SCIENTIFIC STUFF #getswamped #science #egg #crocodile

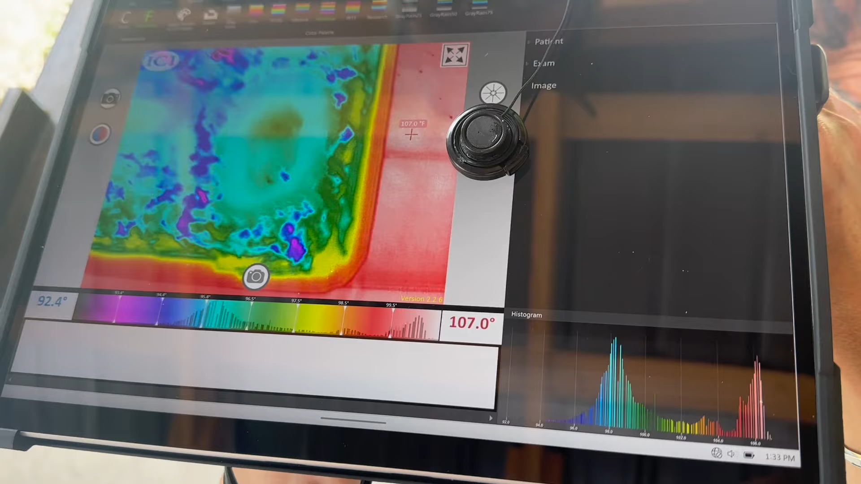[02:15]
that is insane look at that though that all that
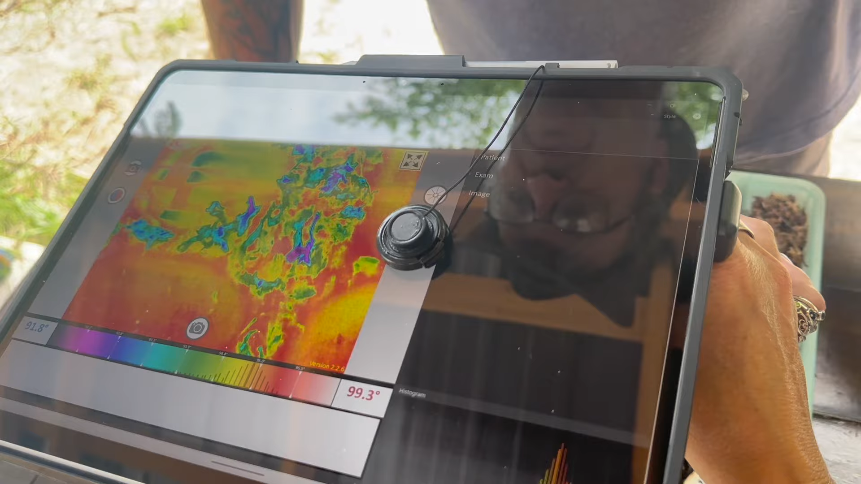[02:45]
that is weird you can see the broken egg shells
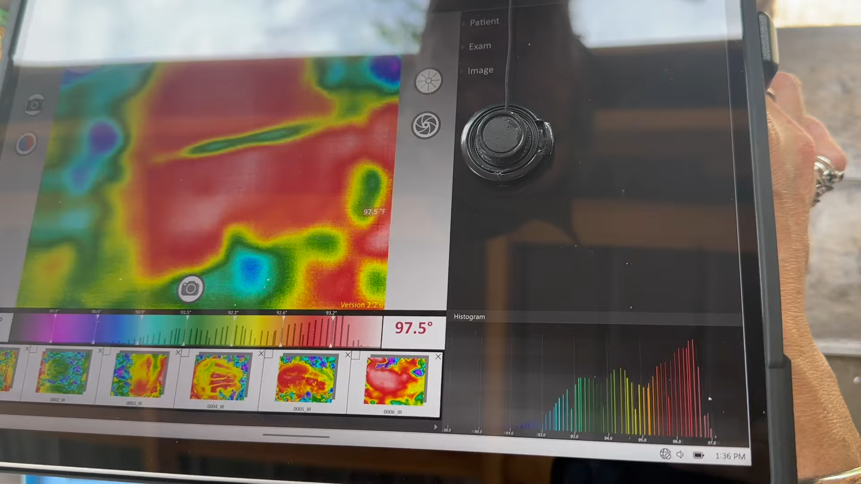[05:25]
On screen: spot 97.5°F
that blue is just a piece of grass or something on top of it yeah that's oh see it picked up that one little piece of grass yep
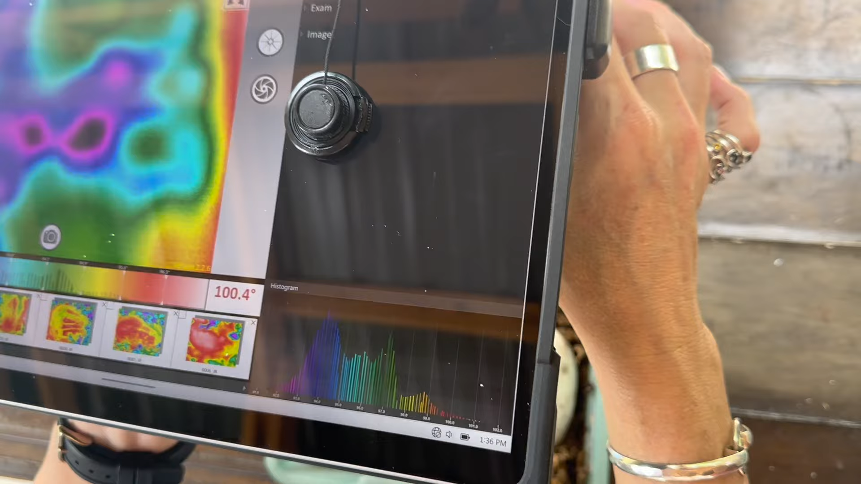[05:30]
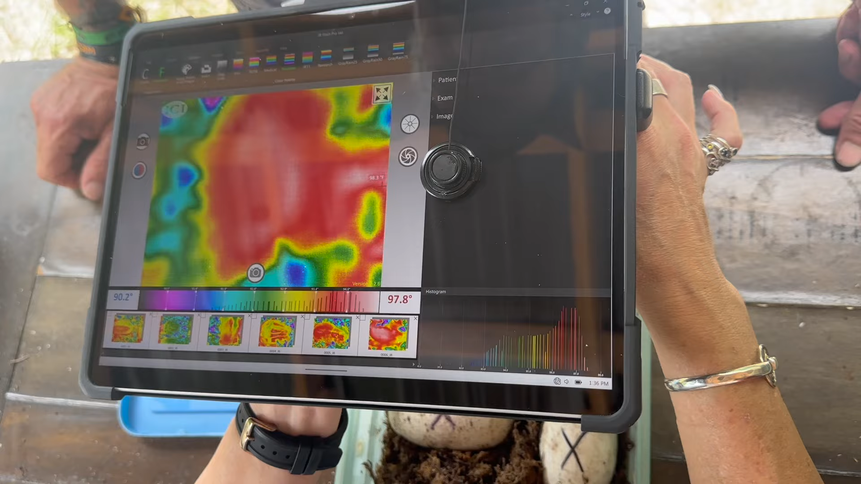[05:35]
but yes we definitely have some development in there look at that it's the eggs are pretty
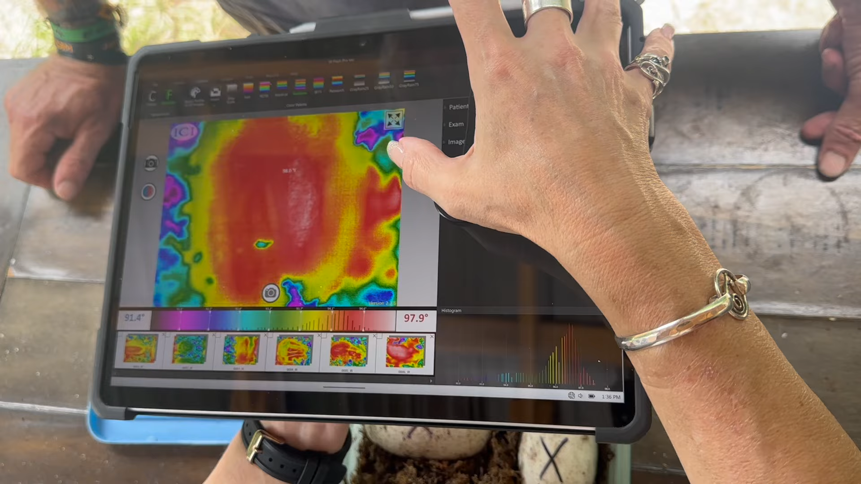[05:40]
full there's not much room right anything else yeah when they hatch you're like how the heck did this thing come out of the egg
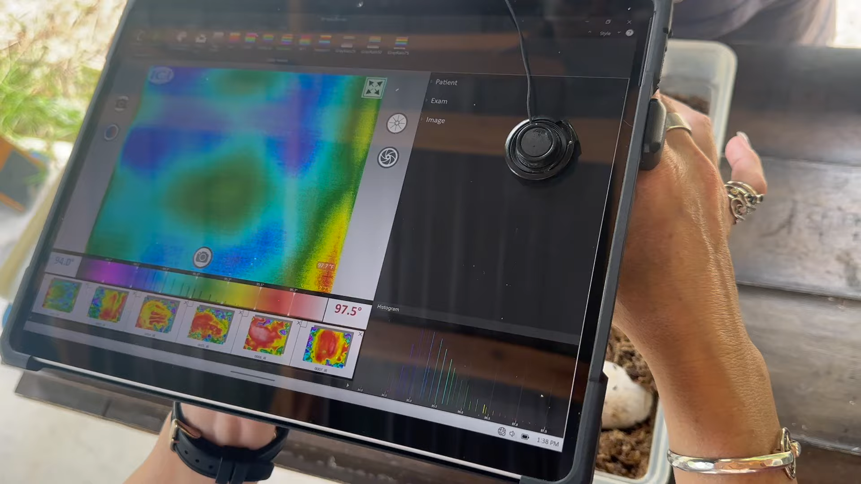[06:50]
that is so weird that is really bizarre there we go
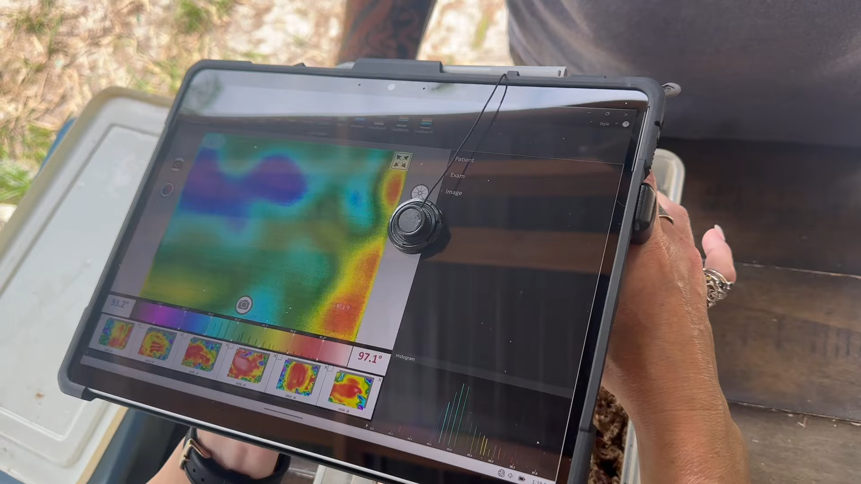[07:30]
that is so weird some show blue
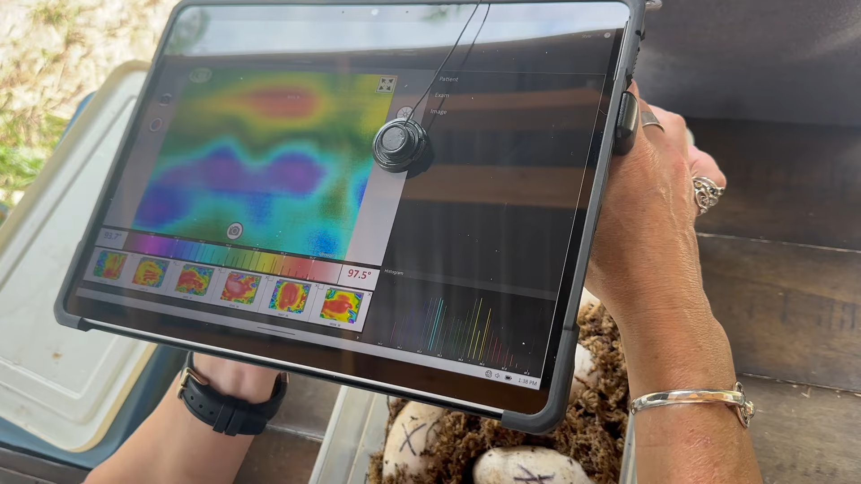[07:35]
some show green we'll see what that means once they start hatching though
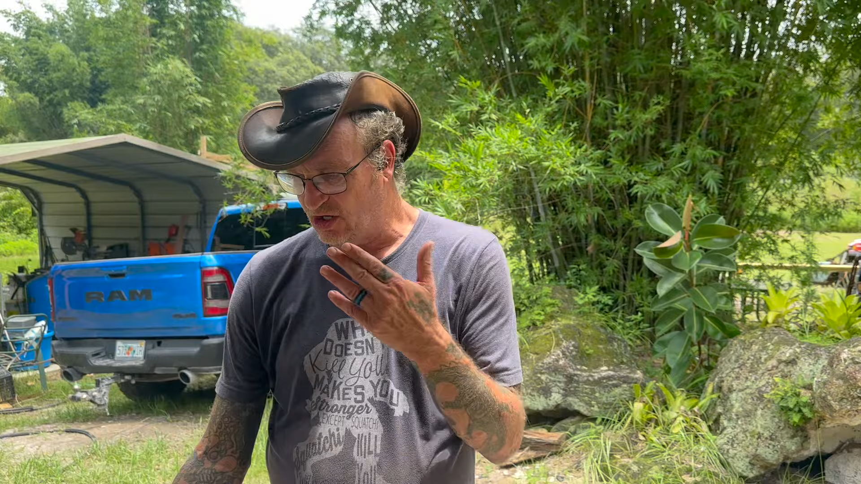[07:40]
because we have nothing to compare it to because this has never been done before like i told you guys repeatedly
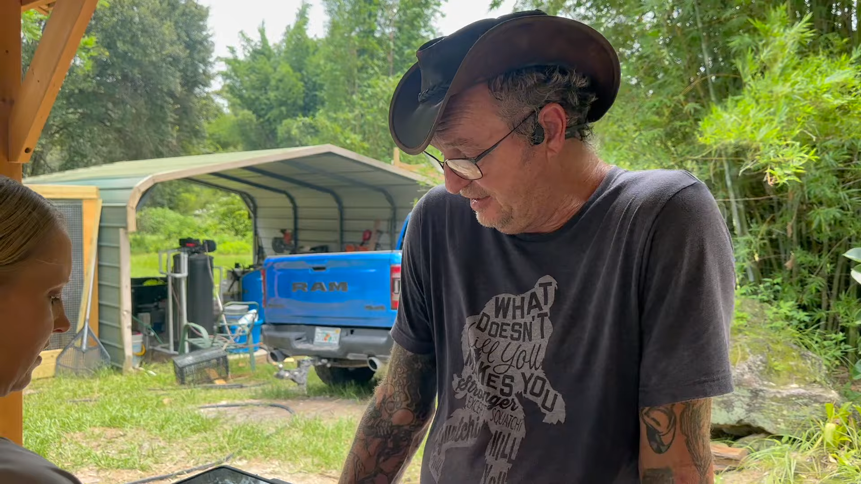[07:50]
you know we discovered this on total accident looking for the crocodile eggs
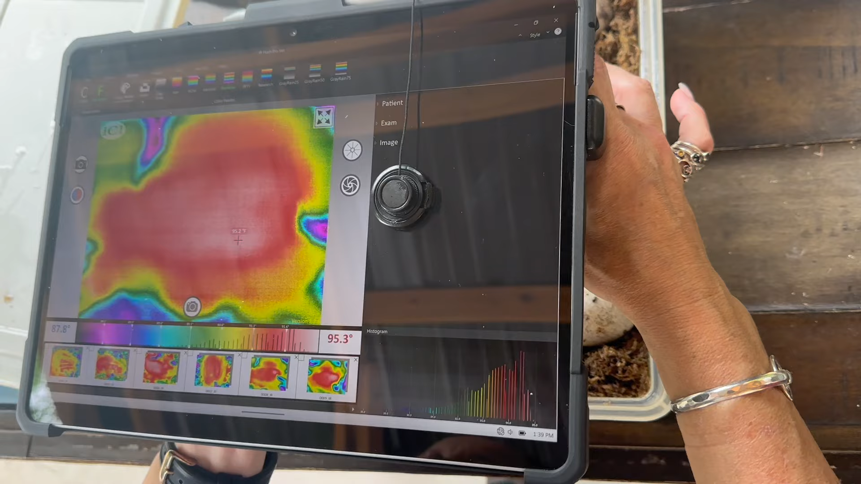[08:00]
that's amazing look at that that is just incredible all that heat that's coming off of them but they are just kind of crammed
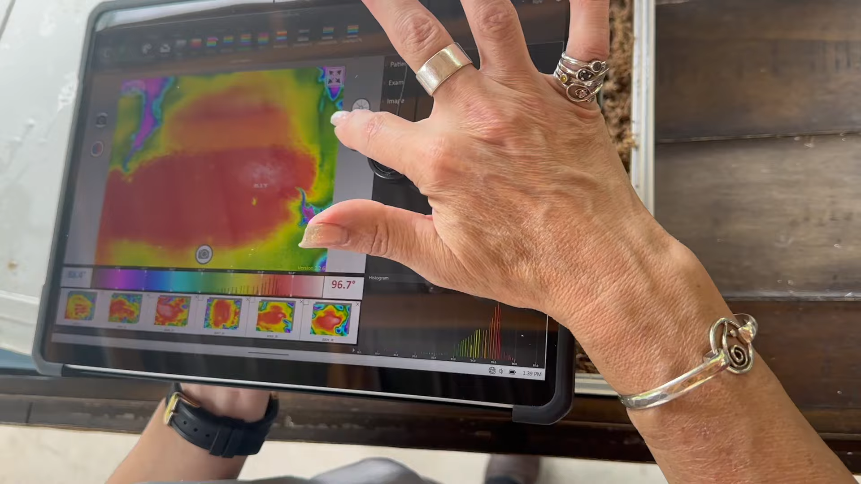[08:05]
in there all together yeah so it's really hard to even you know to determine define what is what what is what right